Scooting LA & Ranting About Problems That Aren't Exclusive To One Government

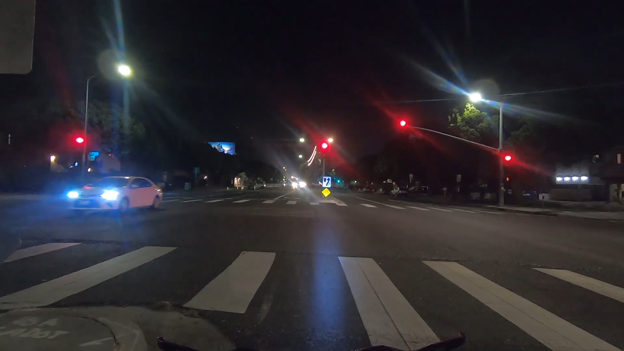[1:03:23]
I'm not breaking any lockdown rules, but everyone thinks lockdowns are so important. Just not for them, you know? Like, lockdowns for other people. Yes, yes, yes. Lockdown for... Why is this light not changing? Do I have to do something? Will it only change if there's cars in the lane? Is it not built for bikes? How long do I have to wait for a red? Like, these lights have cycled quite a few times now. Maybe after these side traffics go, they'll let me go. Yeah, okay, the two left and right lanes are gone. Should I just go with it?
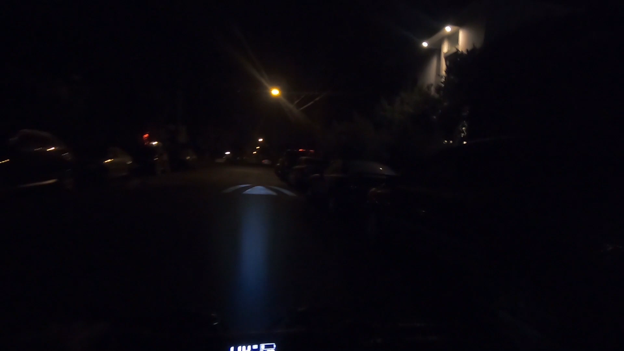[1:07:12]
See, I feel like I'm going no speed at all, but I'm going 10 miles an hour. That's how much I'm used to 22 or whatever. Anyway, thank you for watching. I'll see you all next time. Bye.